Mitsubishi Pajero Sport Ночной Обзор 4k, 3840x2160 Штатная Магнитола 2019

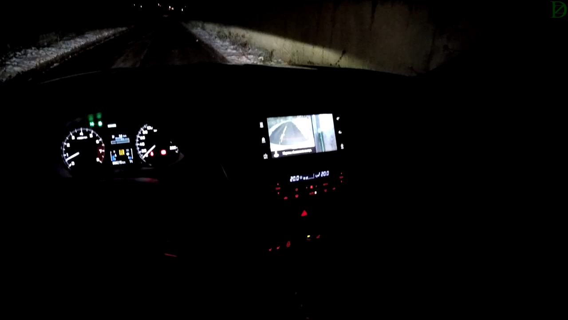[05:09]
градусов Обзоры есть Вот так вот Ладно Смотрим на Сам
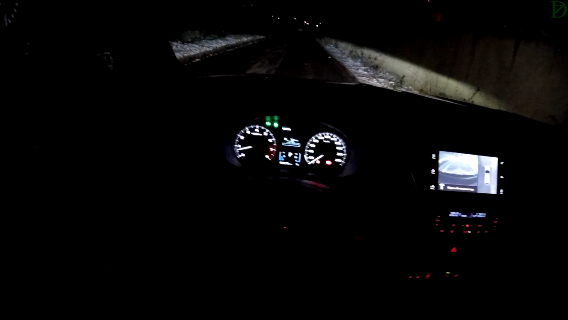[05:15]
Салон Посмотрим Что у нас здесь Появляем приборов
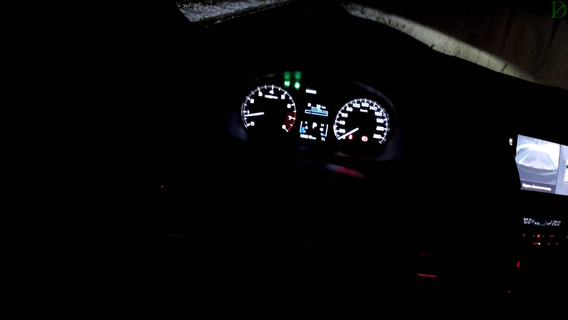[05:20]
Чисто японское Я бы сказал так Потому что Оцифровка Очень-очень мелкая Очень мелкая А
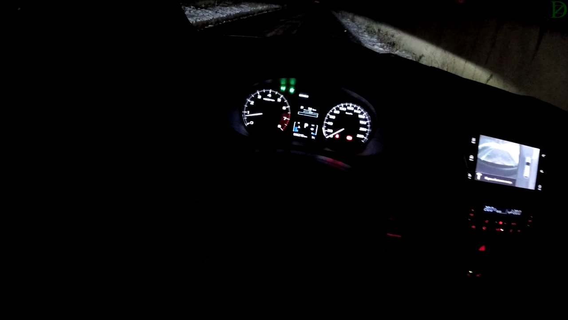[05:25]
возможности Выбрать Скоростной режим На дисплее Отсутствует То есть
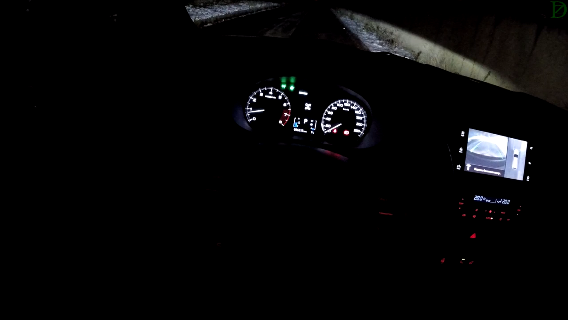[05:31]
Каким образом Узнавать скорость Непонятно Я слава богу Вижу эти большие значения Числовые У Показателей Но
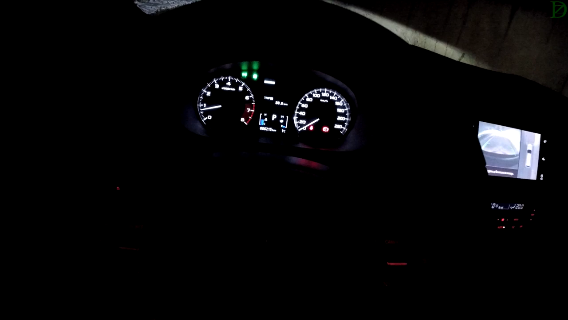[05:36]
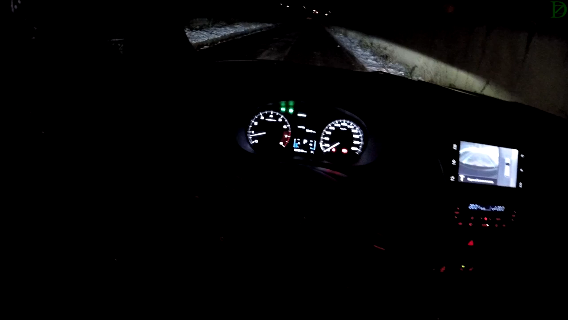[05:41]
Увы Нету Все-таки Такой четкости И сливаются Эти риски Лично у меня Да Может придираюсь Смотрите сами Потому что Сами по
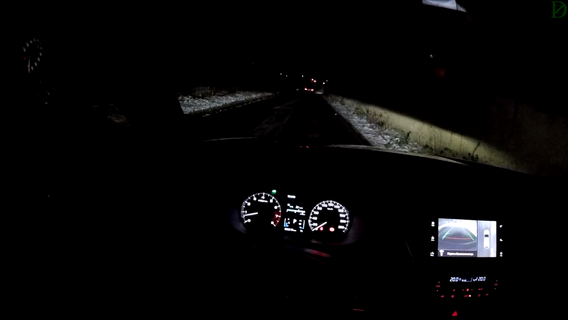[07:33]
Так что За возможность Дорогу освещать У Паджеро Спорта Пожалуй Каких то К нему Нареканий У меня не возникает Так что У Паджеро Спорт Все в порядке Все в порядке С головным освещением Действительно Восторг Единственное Единственное Что адаптивности Никакой нет Автоматического Какого то режима Нет Но тем не менее Спасибо за Диодную оптику Далеко придирает Свет А Сами выбрать Дальний Мы Без проблем Это сделаем